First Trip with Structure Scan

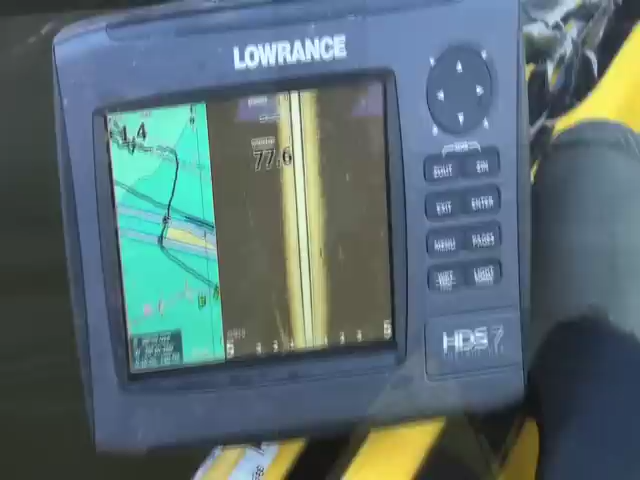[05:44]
we got two pilings here in front of me let's see if I get them to show
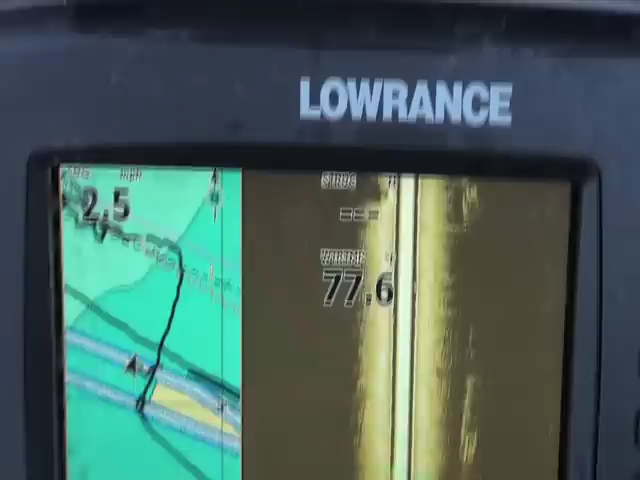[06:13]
there's no fish on the right that's the first piling, right here
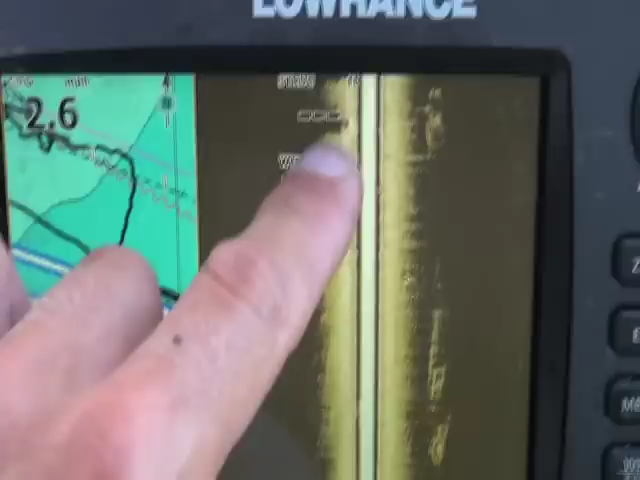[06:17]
here's the second one a little bit of them one after the other
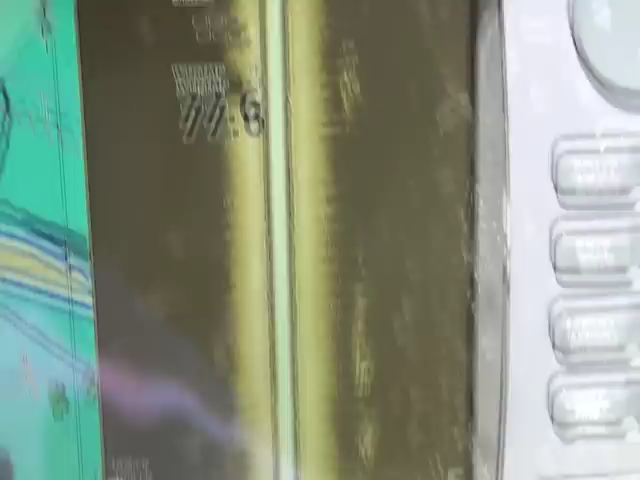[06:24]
so the center line shows your depth part toward that dark part I mean that down
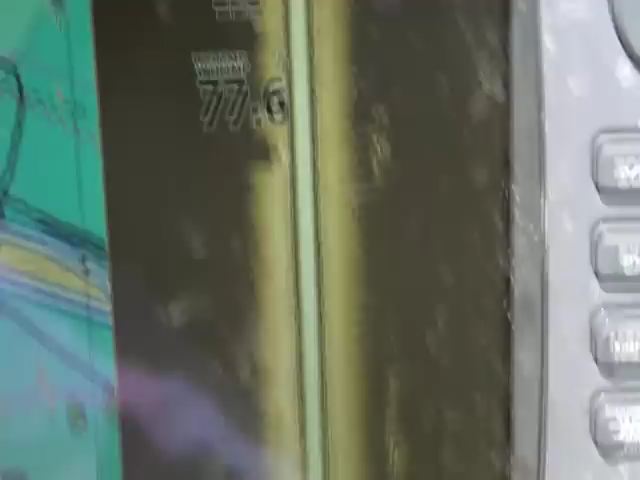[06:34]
shows how deep it is so if it's if you were to hit a
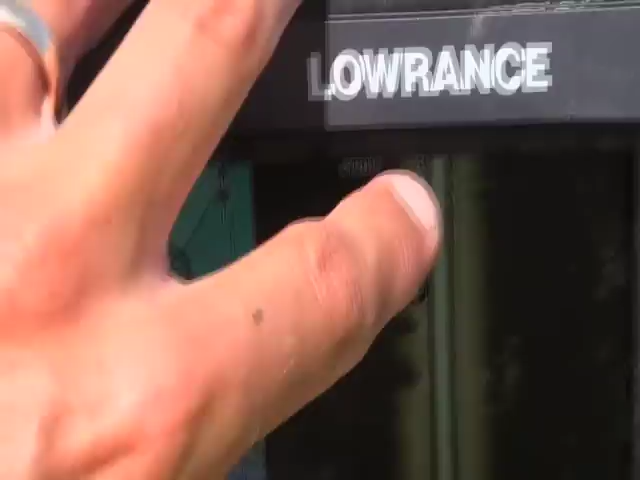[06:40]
a trench in there it'd go straight and then bump out and then go down but as it were we just have the uh